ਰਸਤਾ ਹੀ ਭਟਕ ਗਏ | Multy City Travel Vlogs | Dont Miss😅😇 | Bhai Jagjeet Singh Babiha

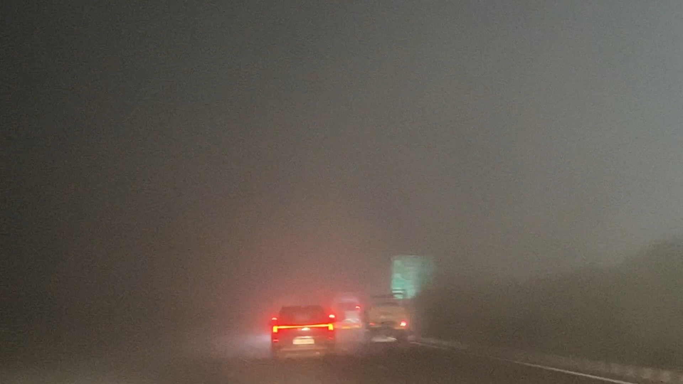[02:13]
पता नहीं कितने पहुँच गया धुंद के बीच सच्ची पता नहीं लग रहा कि असी कितने है फतेह वैष्णो ढाबा जो जिथे लाइटा दिखी अस उ रुके हैं